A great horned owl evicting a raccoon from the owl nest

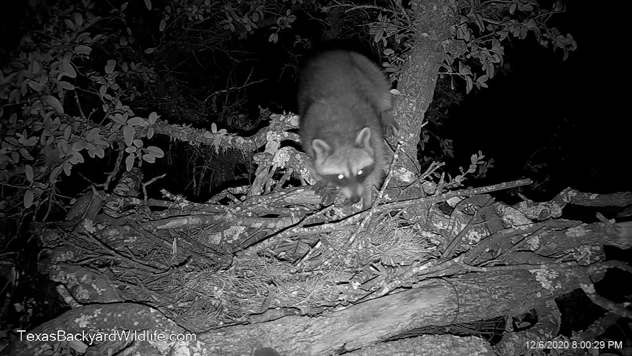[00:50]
And I've always wondered, see, this raccoon is a frequent flyer here in this nest. And I've wondered what would happen if that owl happened to just come and pop in and encounter this raccoon here who's up here very often. And I've wondered, you know, would it be, they just would avoid each other or what? But we see tonight here, finally, I get an answer to that question.